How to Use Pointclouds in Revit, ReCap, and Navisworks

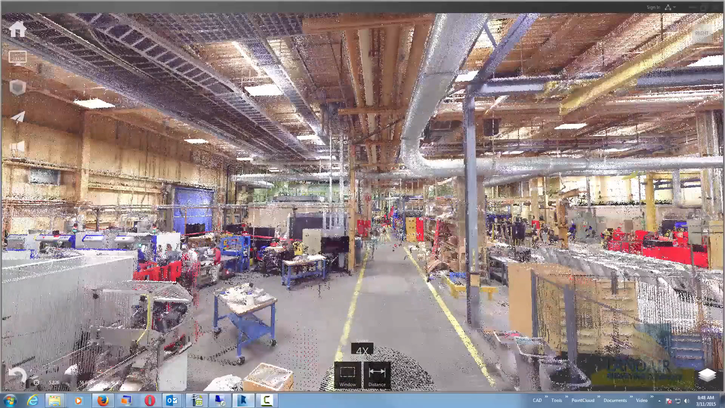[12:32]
There are some clipping tools. You can subdivide the cloud and re-export it and things like that.
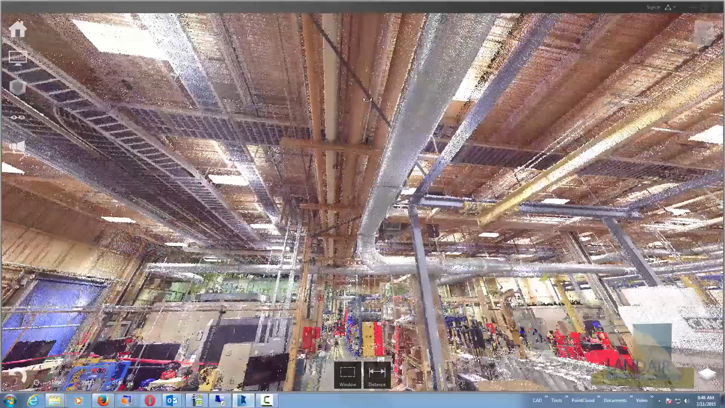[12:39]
If you just wanted to try to share a portion of the project with someone, you can use Recap to break that cloud apart.
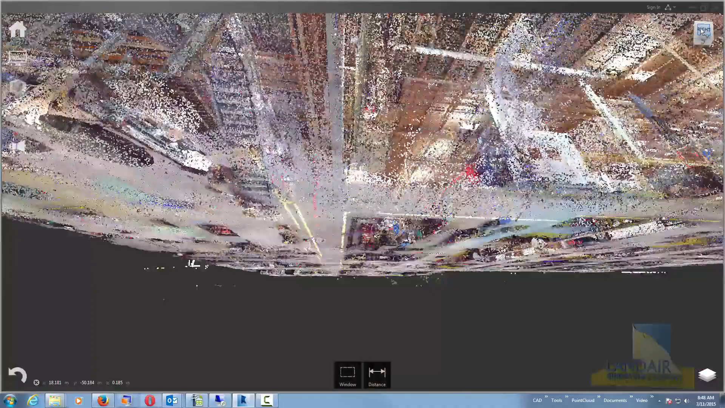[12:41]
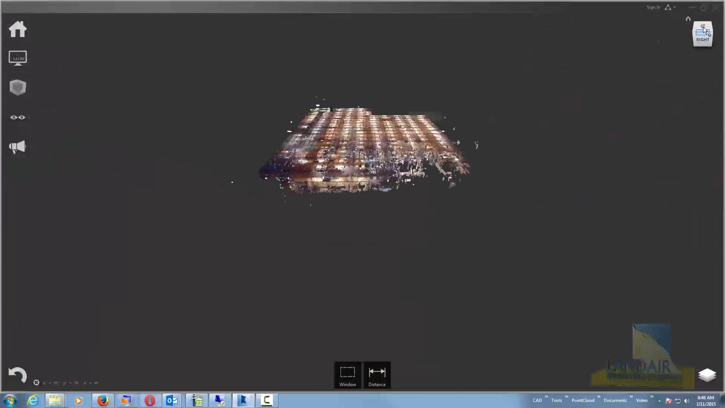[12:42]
There's windowing tools, clipping tools, all types.
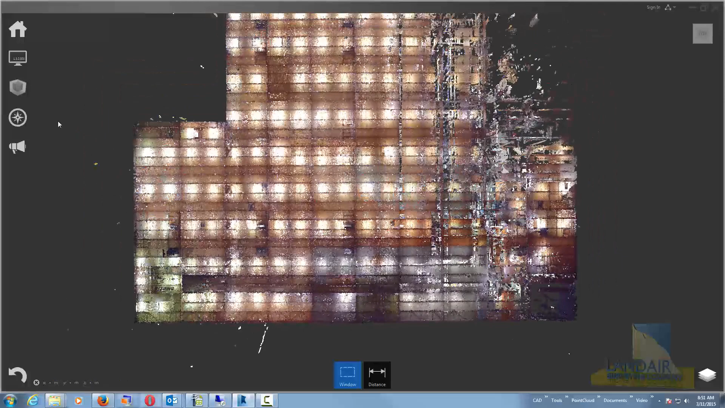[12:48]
That are built into it. And Recap is a free tool unless you want the pro version.
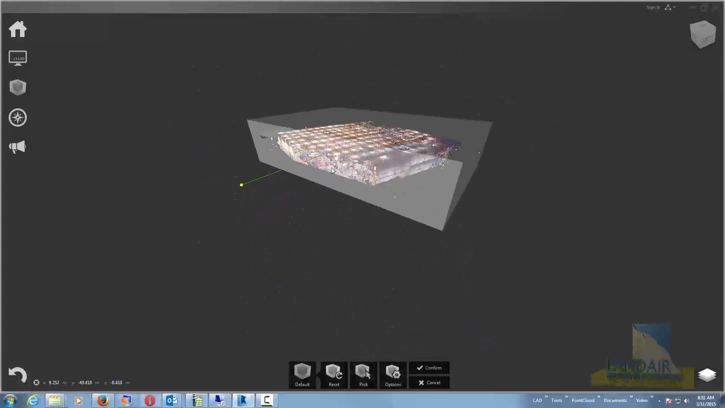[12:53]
And typically, that's for people like us that want to do our own registration and things. If we wanted to use Recap for that. We're not using Recap for that right this second.
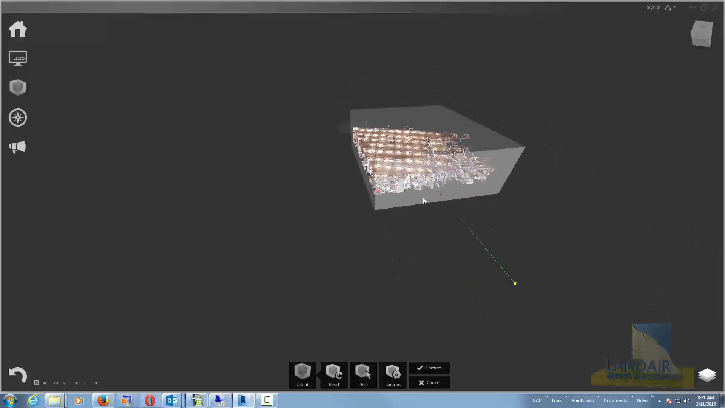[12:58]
We have in the past. But I'm going to just section this down a little bit.
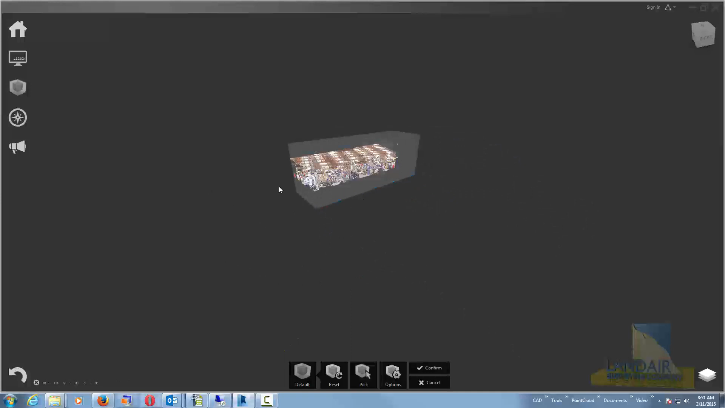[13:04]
Again, the section box is a lot like the one that's inside of Revit.
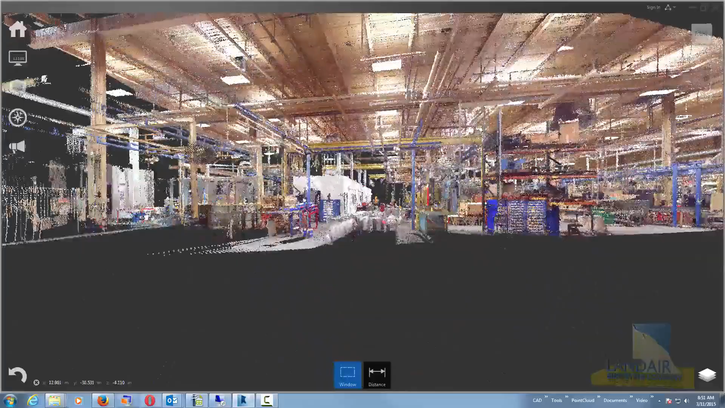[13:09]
So it just gets us in here so we can kind of take a look at an area. I'll show you a couple of measuring tools that Recap has built into it.
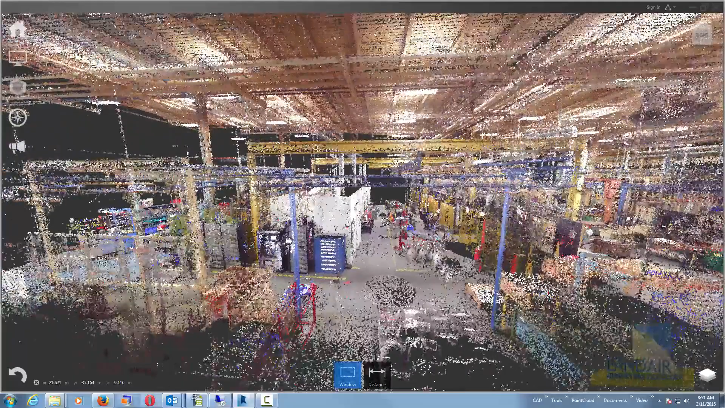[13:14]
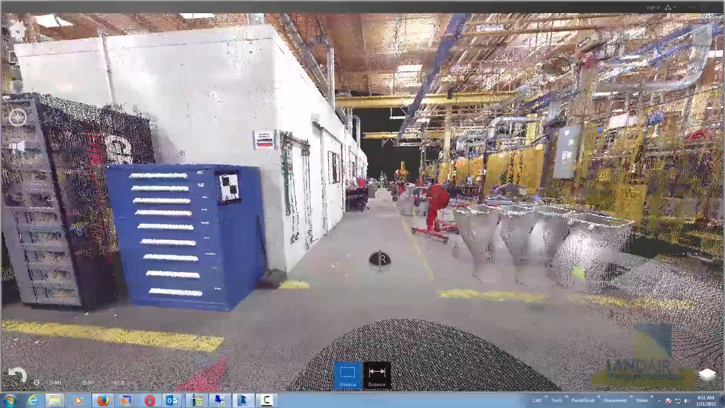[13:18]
One that's kind of useful will be the
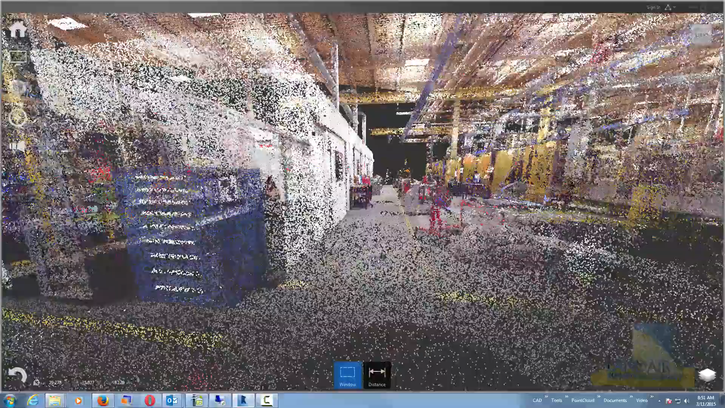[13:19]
angle tool if you're interested in what some face angle,
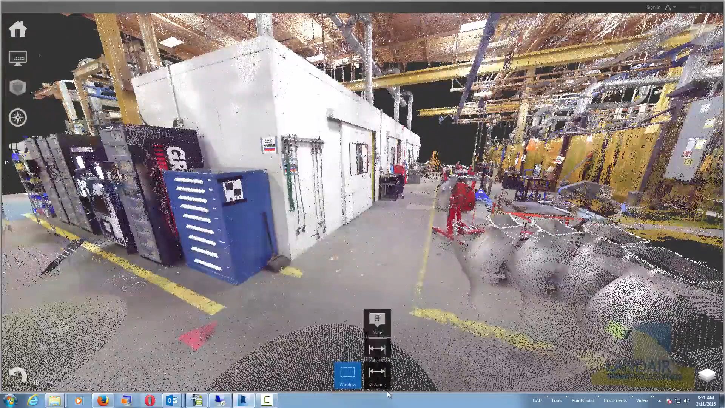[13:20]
the difference between some faces are. I'll pick the floor face. I'm going to pick this wall face. And it'll show you immediately an angle difference between the two.
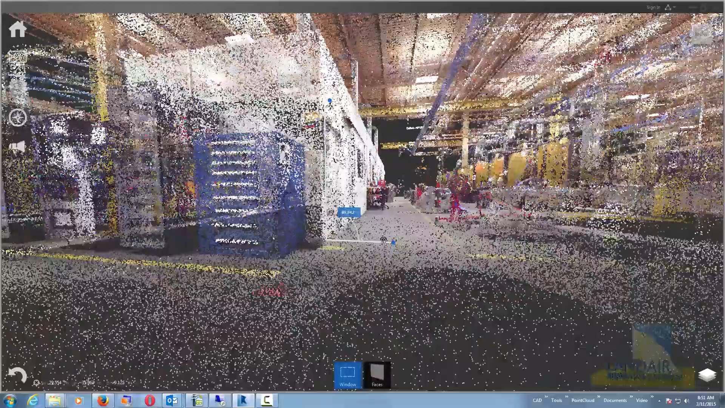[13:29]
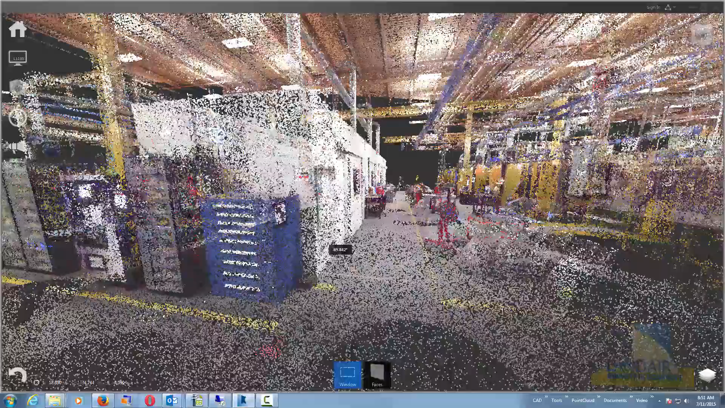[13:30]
So it sees the two as surfaces.
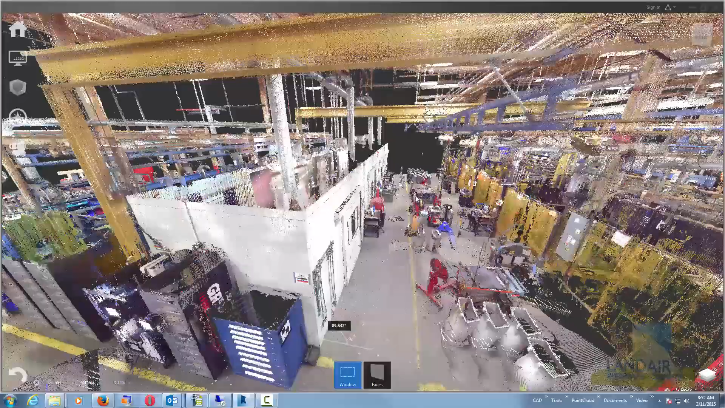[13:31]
So you can get information like that. One thing that I can't, I don't like using Revit for is to make point to point dimensions.
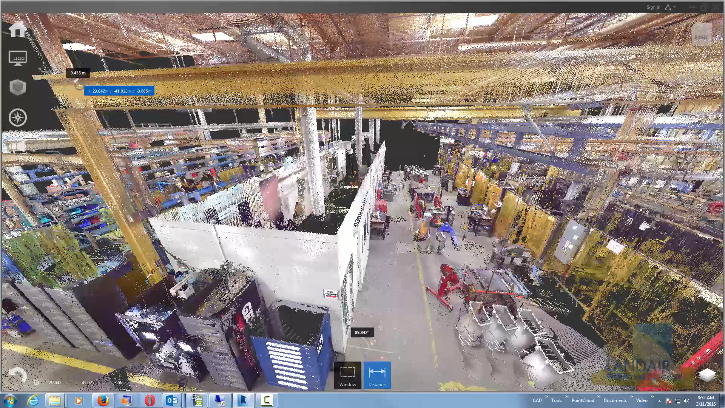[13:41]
If I was trying to like pull a dimension, there's a beam right here. It appears that I have clicked on the beam. And by the way, the units right this second is in meters. We're going to change this to feet by going to preferences and clicking on the units and changing them feet and inches.
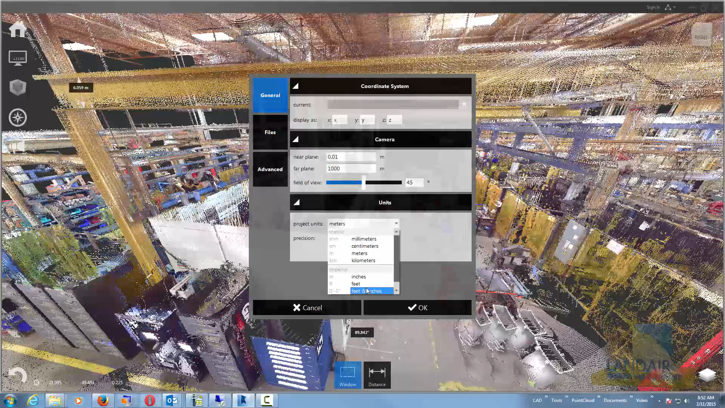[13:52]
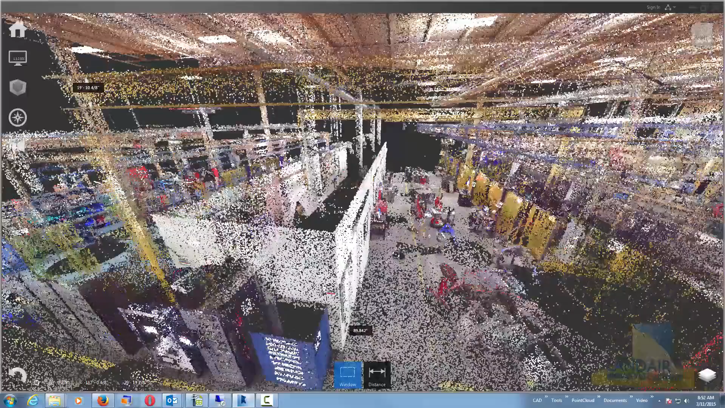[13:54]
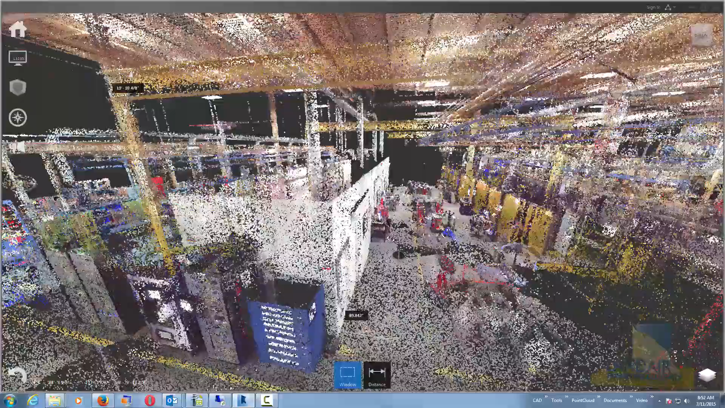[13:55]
But you can see immediately there's something wrong with that measurement.
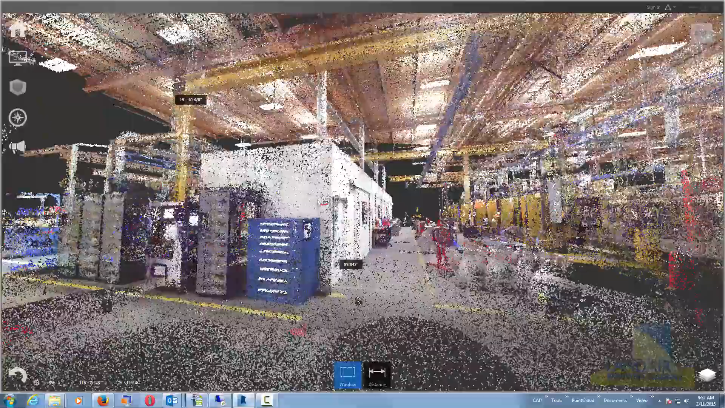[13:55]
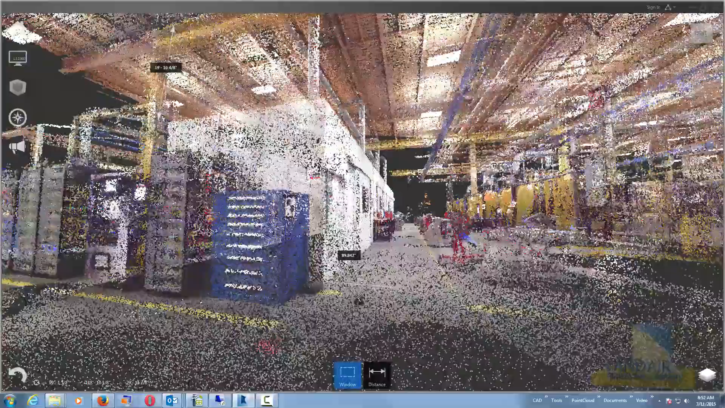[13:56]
If I twist the screen, you can see that I really didn't pick on that beam.
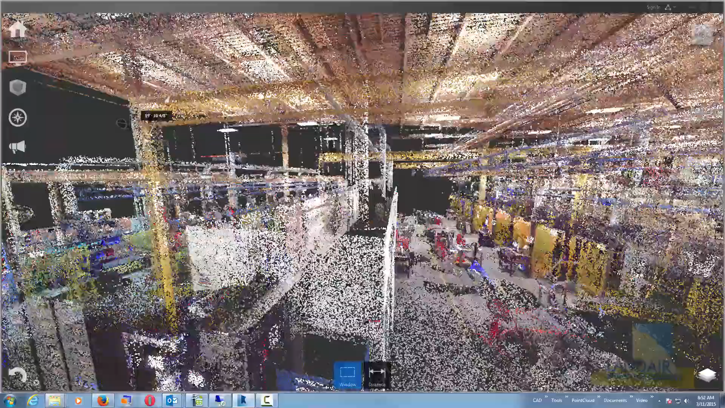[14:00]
And this is where you can get in trouble.
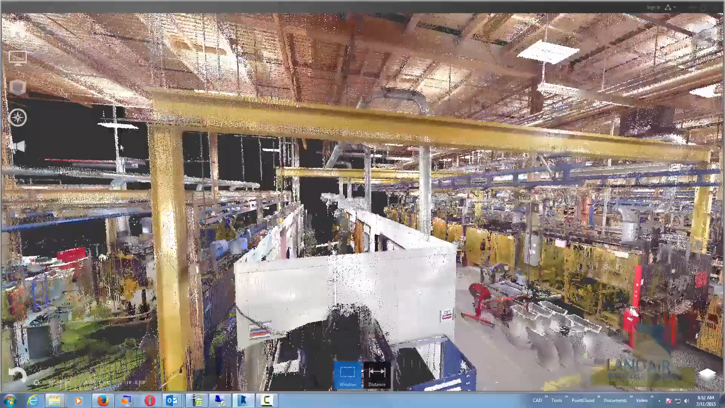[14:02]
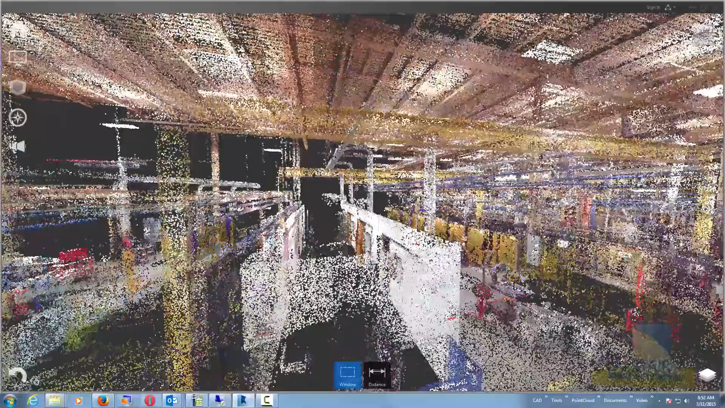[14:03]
And that's why tools like Revit are important because you can cut a section and just measure in that section.